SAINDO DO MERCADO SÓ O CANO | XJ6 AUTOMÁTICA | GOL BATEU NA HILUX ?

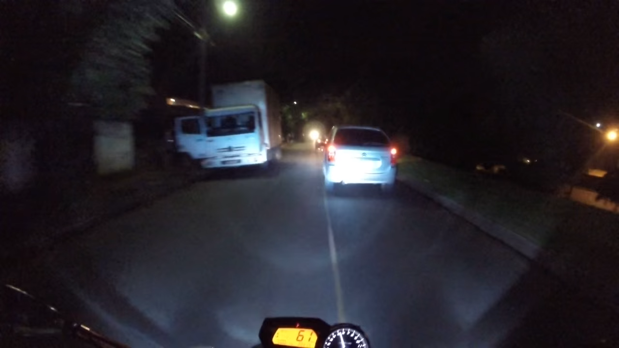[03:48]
Que o trânsito é meio intenso, velho.
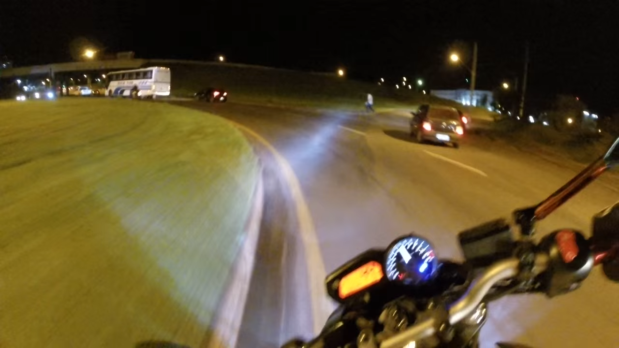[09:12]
Olha o busão, busão. Cheio das universitárias, moleque.